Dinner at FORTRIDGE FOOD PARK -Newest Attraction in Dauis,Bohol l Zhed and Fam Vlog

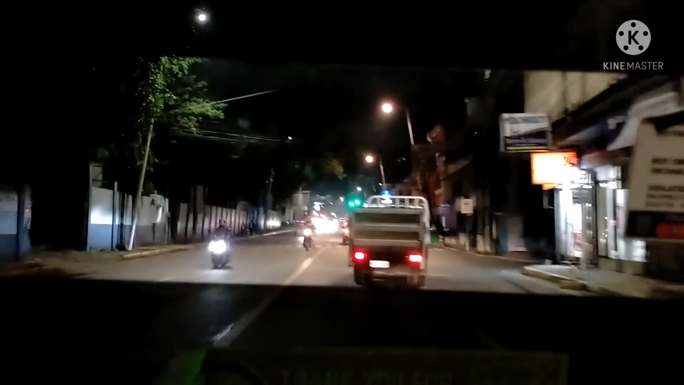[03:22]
It's just a 45 minute drive. If you are from Maribohok area.
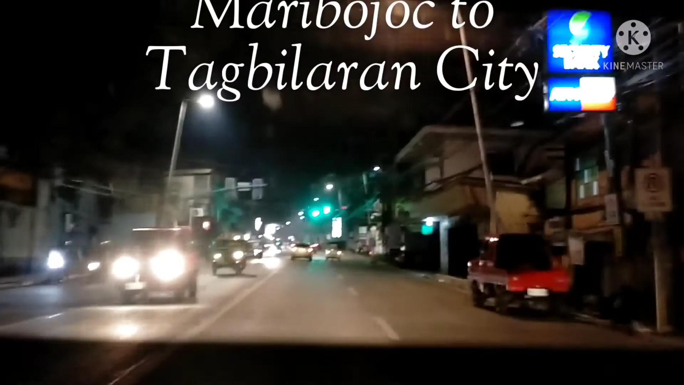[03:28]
So, from Maribohok area. We are going to pass through to the heart of Tagbilaran City.